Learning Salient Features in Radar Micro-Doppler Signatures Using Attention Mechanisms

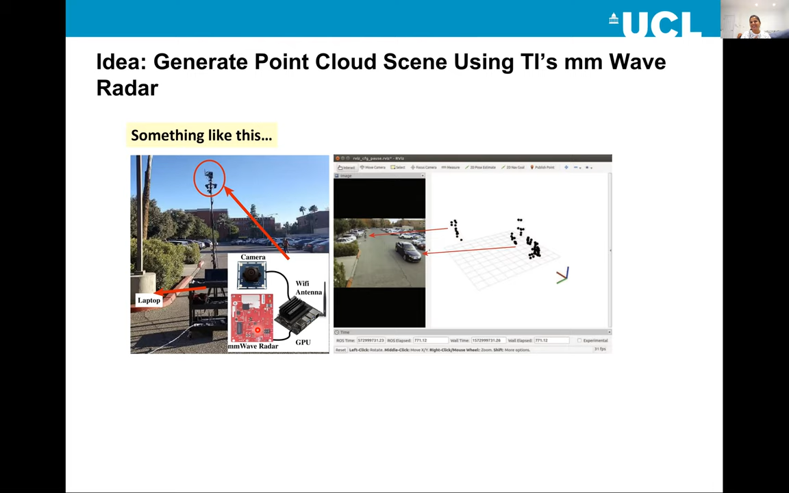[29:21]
So that is the future research because the 60 gigahertz wifi chipsets are not readily available yet. There are certain chipset, but not extensively tested as this TIs MF wave radar. So the strategy would be it's, it's a sample demonstration in outdoor scenario.